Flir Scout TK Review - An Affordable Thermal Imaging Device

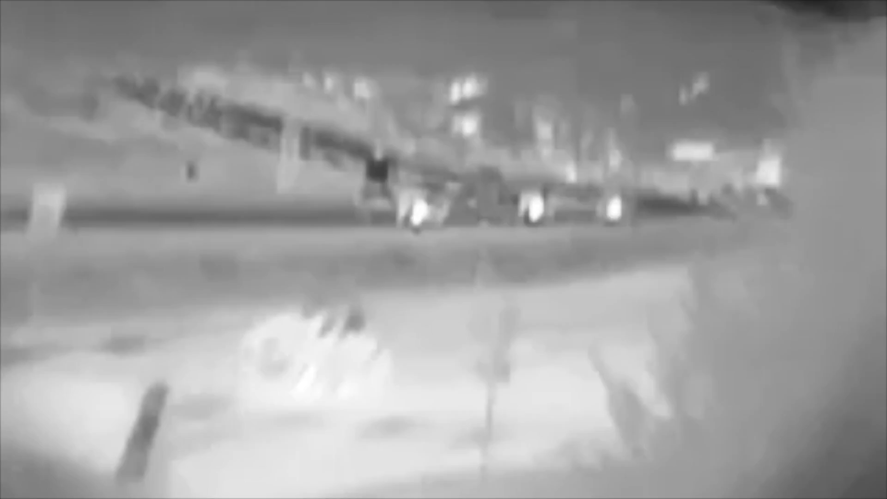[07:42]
Way more than 100 yards you can see their heat signature.
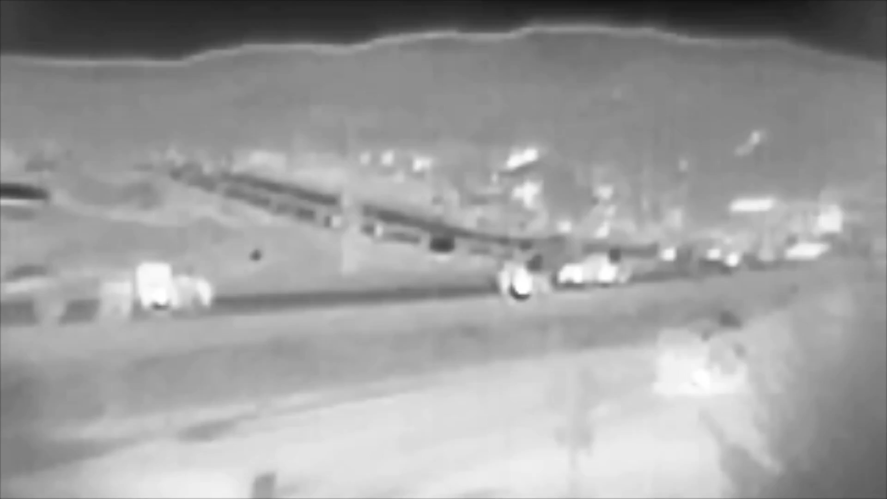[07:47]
So if it's a big device if it's putting off a lot of heat you can see it for a ways off much more than the kind of 100 yards that were stated.
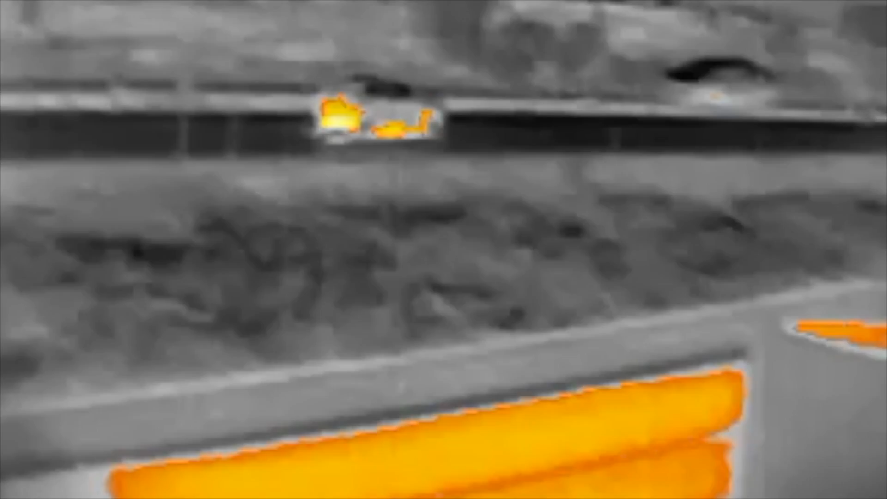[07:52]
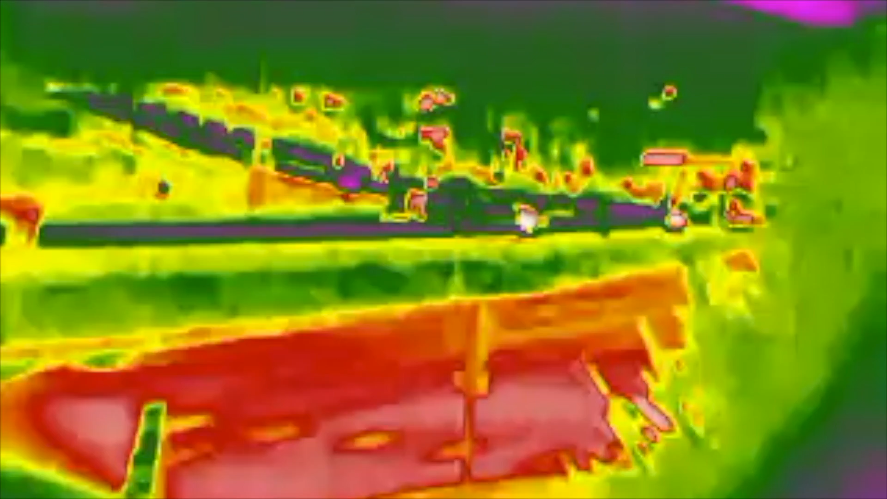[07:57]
I'm just kind of flipping through some modes here and yeah it's a fun little device here.
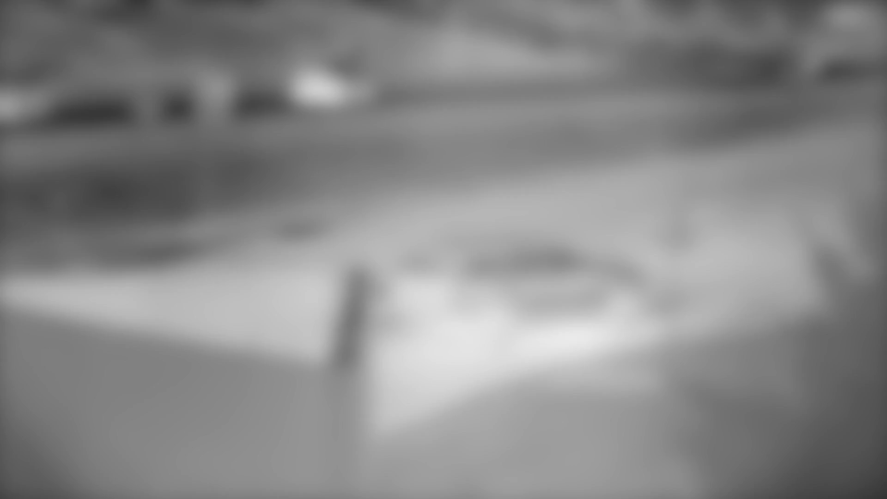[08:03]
Obviously it would be cool if you could hear some sound so it doesn't look like my wife is just a crazy person dancing to nothing.
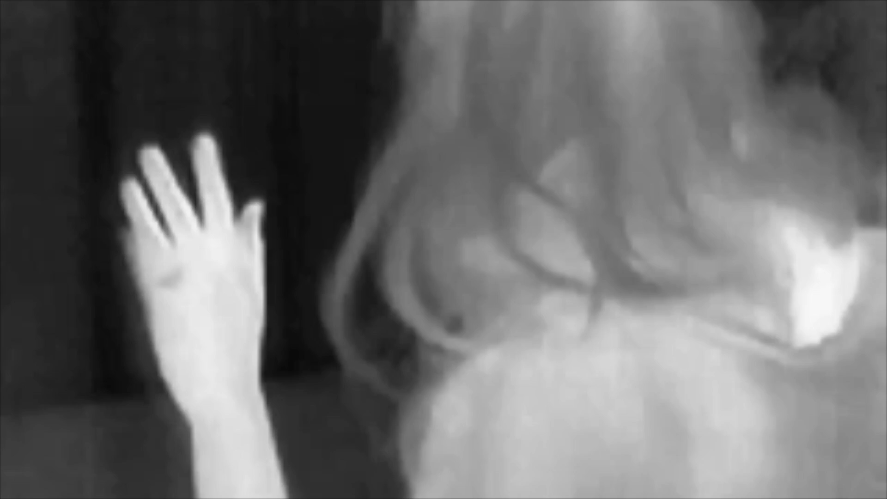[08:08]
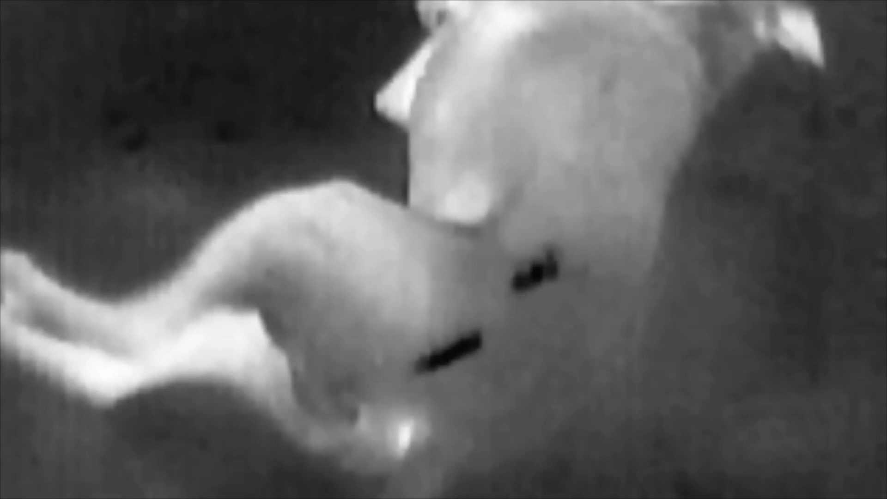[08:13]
But yeah like I kind of mentioned earlier it's a force multiplier. You can use it in reconnaissance. You can see things that you couldn't see with your naked eye. Now thermal works during the daytime and at night.
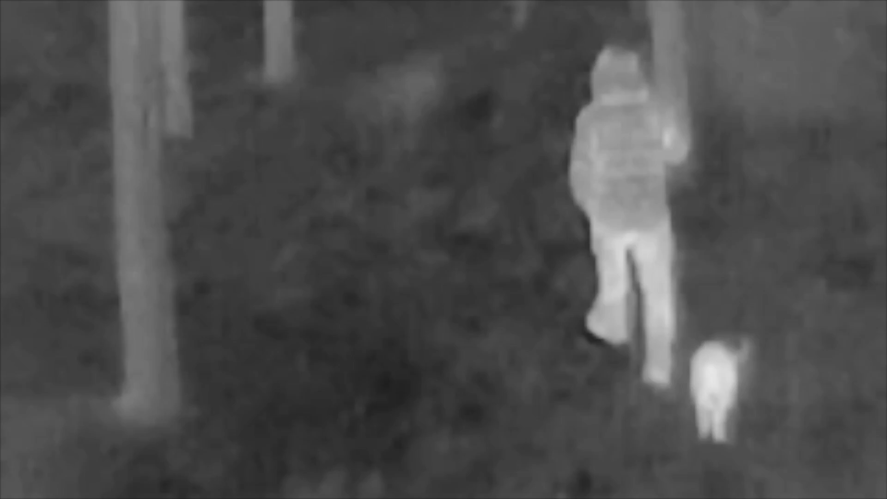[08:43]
This is about 15 yards and I was just kind of curious here if I put on a down jacket like a pretty heavy duty down jacket if it would hide my thermal signature at all and it doesn't really. So I back up here to the fence you can see.
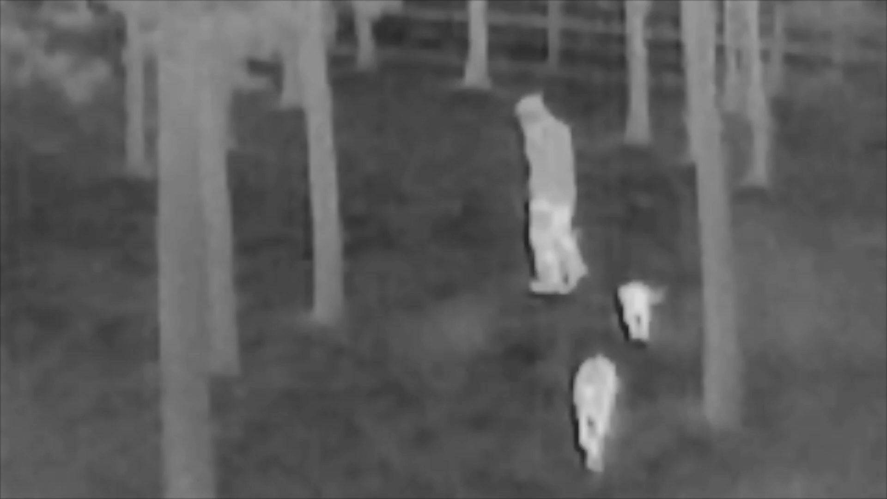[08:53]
The fence is about 60 to 75 yards so you can see you'll be able to have thermal vision quite a bit further than that even but it works much better at night.
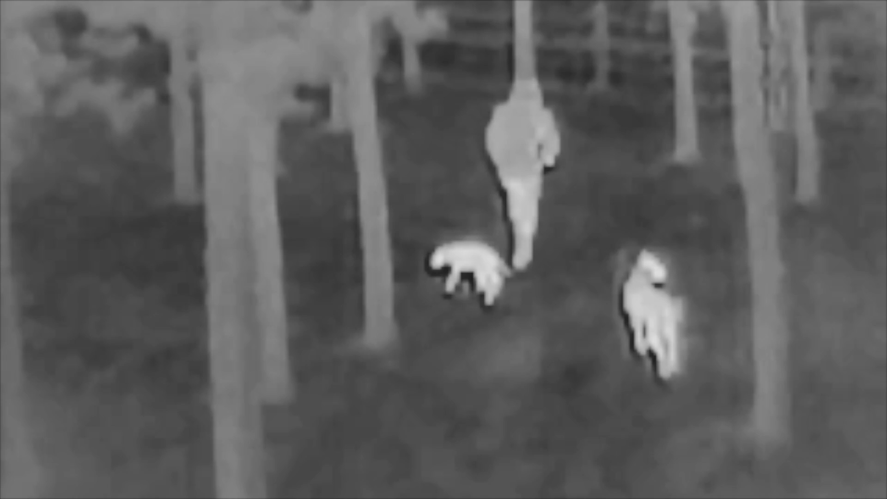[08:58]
This is at night. During the day you'll have areas that are heated up by the sun and as it moves through shadows, through trees,
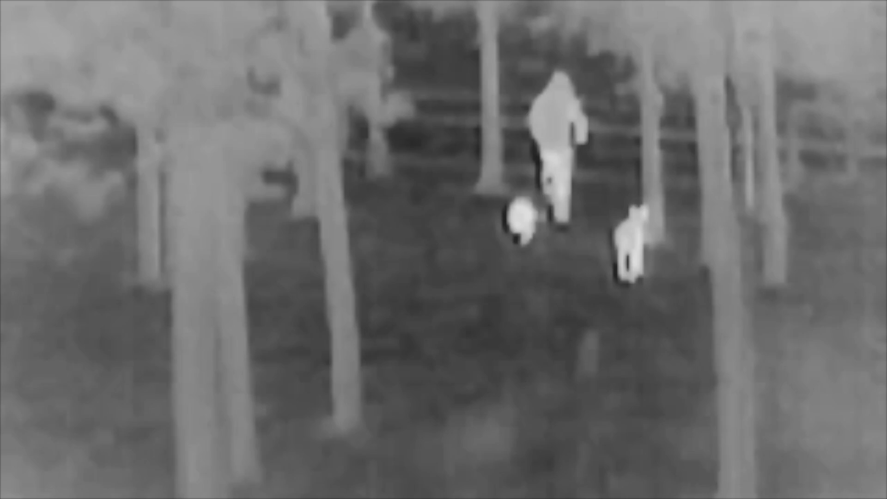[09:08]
through stuff like that it heats up different areas so using it during the day you know you don't really need to probably.
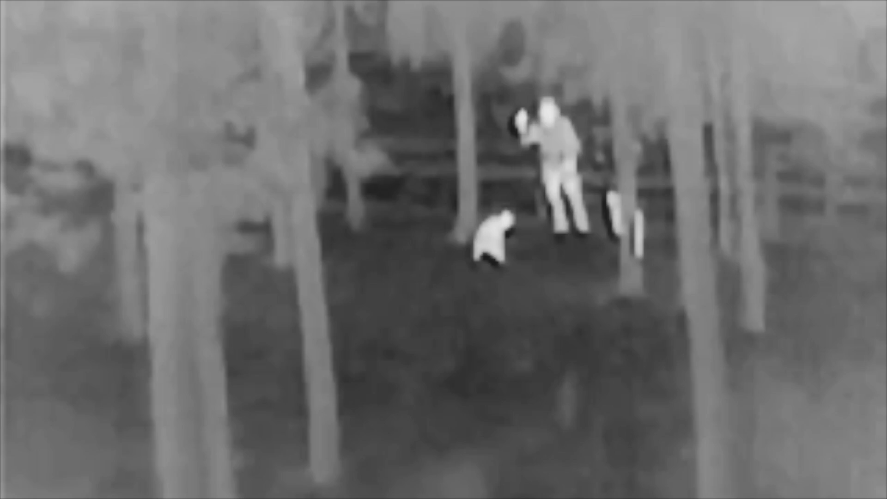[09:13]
There's my dog peeing as much as you would at night.
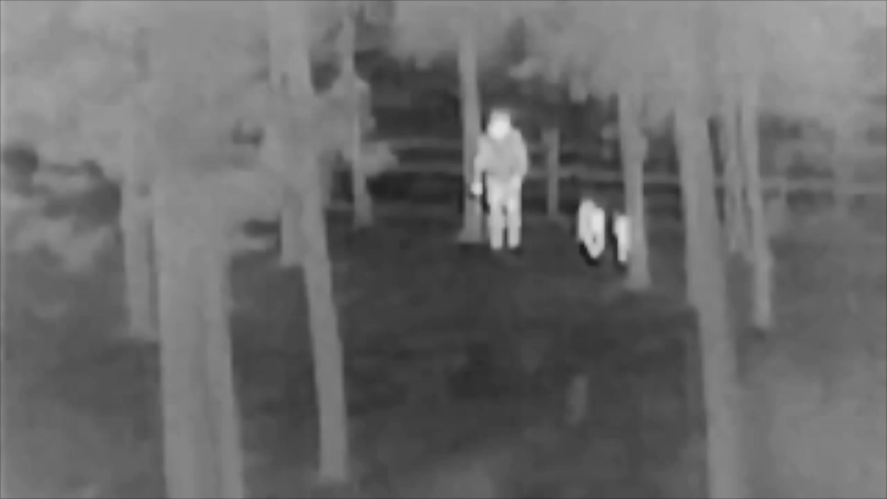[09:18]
During the day just doesn't really work as well as at night because at night everything is more of an even temperature. So you don't have this variance caused by the direct sunlight. Here I take off my jacket to see how much more heat signature I have just wearing a t-shirt.
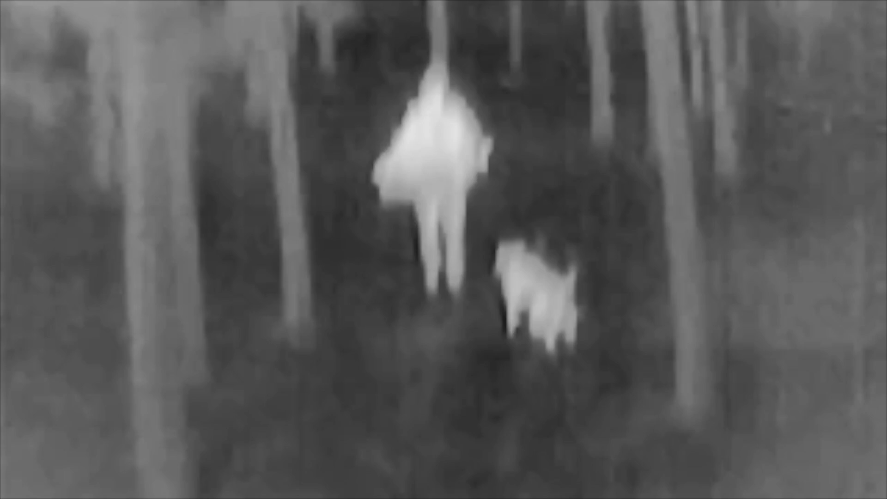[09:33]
Obviously the t-shirt is probably a little warmer because it was in my jacket. So here a normal body with a t-shirt I think is around 45 degrees out
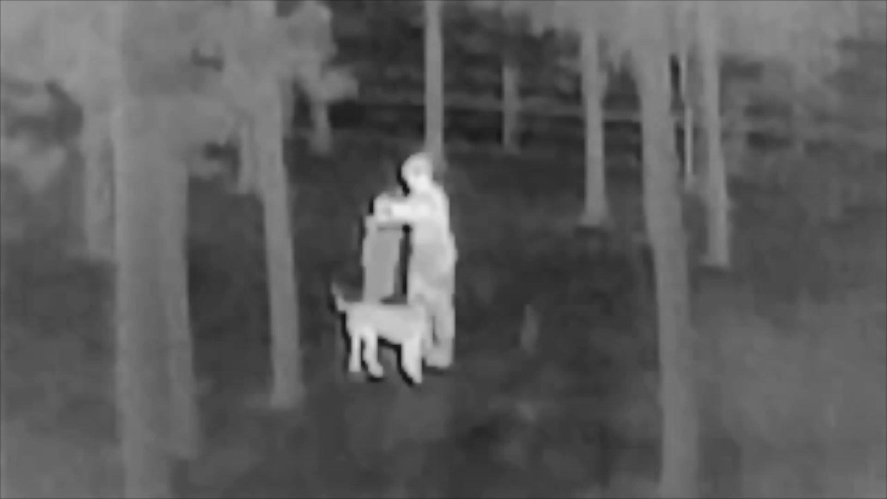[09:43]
is just glaringly white out to you know 75 yards. I'm zipping my jacket back up and then I think I'm going to run through the... And it's dark here so the picture in picture that you're seeing this little black spot is just a what it was looked like from a cell phone.
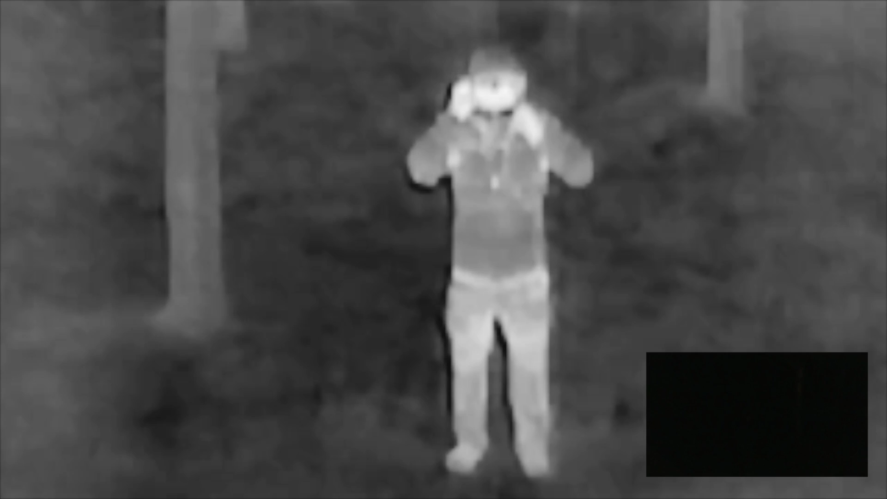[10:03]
You really couldn't see anything from the cell phone video. You could see a little more with the human eye but you couldn't really see out there. Yeah if you got a flashlight out or something you could but that's one of the advantages of thermal or night vision is just it requires...well thermal requires no light at all. Night vision still requires a light source whether it be moonlight
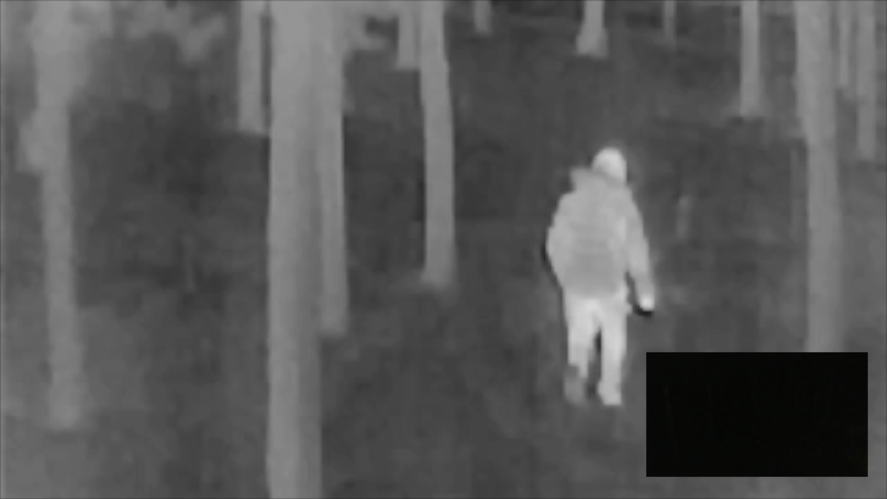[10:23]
or an IR light but thermal can work in just absolute darkness. So here and mind you it's pretty dark so I don't want to trip over anything so if I'm running like
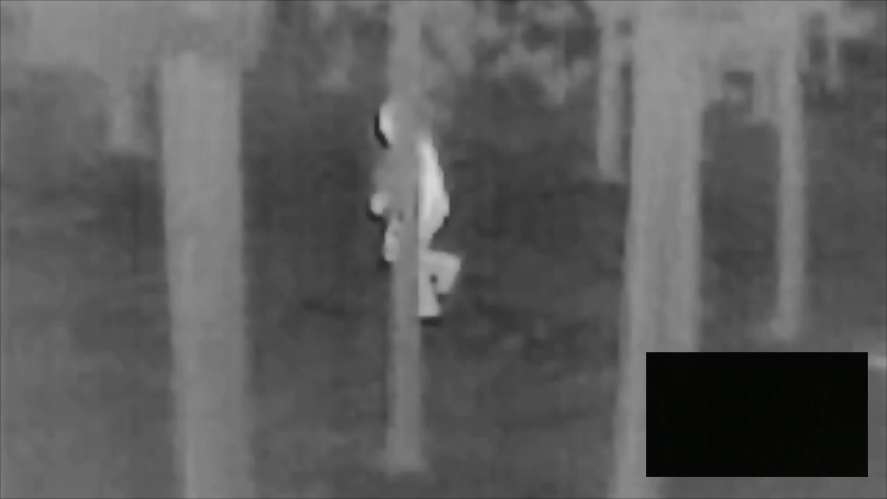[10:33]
a goon it's because I'm kind of trying to high step over things and make sure I don't trip on anything. But I just wanted to see how easy it was for her to track me.
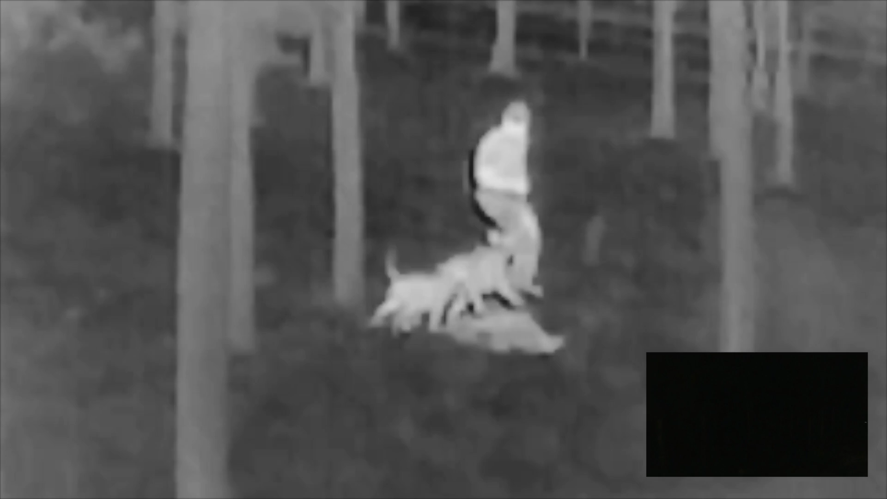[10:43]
This is my wife filming through the woods when it was virtually pitch black and she was able to do it no problem. And my dogs were able to do it no problem too.